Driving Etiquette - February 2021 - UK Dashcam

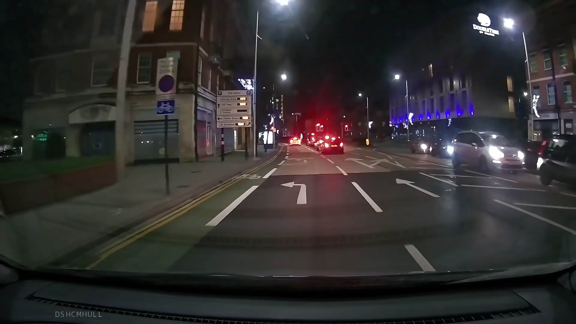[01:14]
So I turned my music off here because I could clearly see that the police driver and the taxi driver were having a conversation,
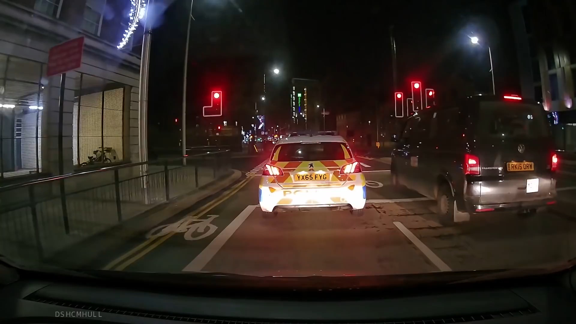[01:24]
and I didn't know if he was in trouble for something, but the actual answer is a lot more amusing than that. Oh wow, I think the police were just asking that taxi if they could cut in front of him because they had the wrong lane. Oh, just shows everyone gets wrong, did it? Gets it right. Fucking try again, Charles.
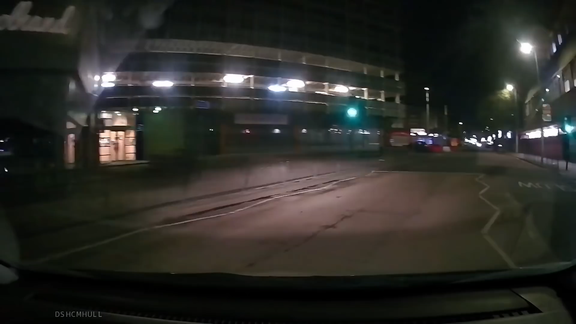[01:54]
Just shows that everyone can get it wrong, doesn't it? Very, very humanising of the police, that. At least they had the politeness to ask. You know, instead of just cutting them up.